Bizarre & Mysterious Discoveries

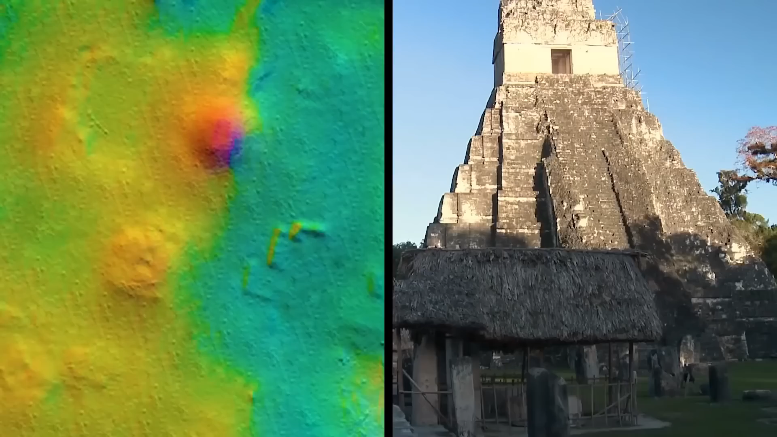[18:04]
The buildings there seem to be a smaller-scale replica of the architecture at Teotihuacan,
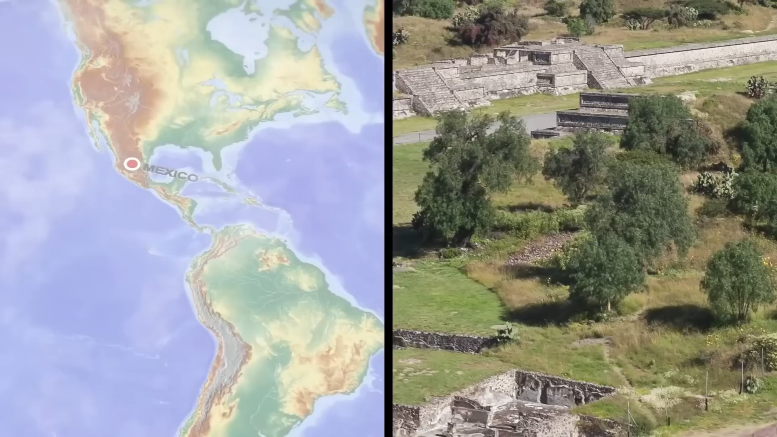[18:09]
an ancient city in Mexico that was built by a mysterious culture that existed before the Aztecs.
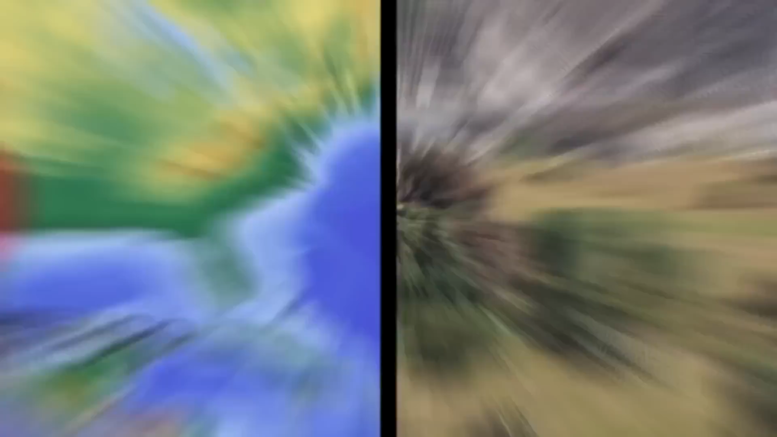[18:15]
Tikal and Teotihuacan are over 621 miles away from each other and they are different in many ways.
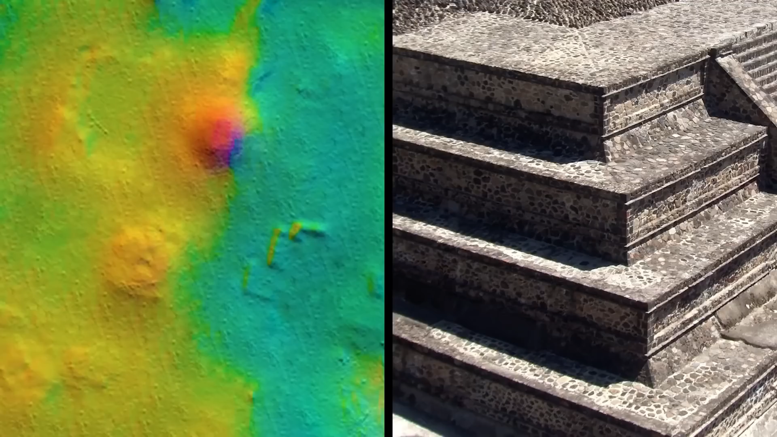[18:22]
But the similarities between the newly discovered neighborhood's buildings and those at Teotihuacan suggest that the two cities had some sort of relationship with one another, perhaps through trade.